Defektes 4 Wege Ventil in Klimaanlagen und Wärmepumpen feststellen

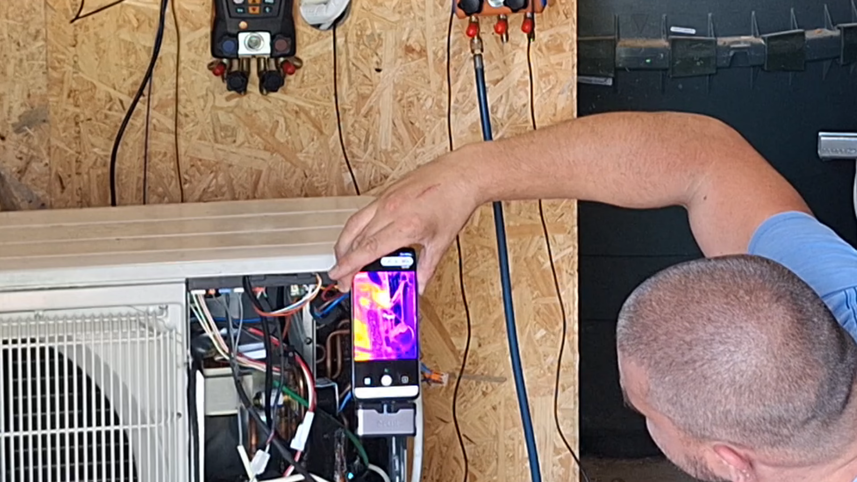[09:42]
das heißt, da sehen wir, die Spule wird warm und da können wir von ausgehen, dass es funktioniert. Das ist natürlich mit so einer Wärmebildkamera ziemlich einfach, also ich verwende die, wenn es geht, immer, und jetzt sehen wir beim Vierwegeventil da oben,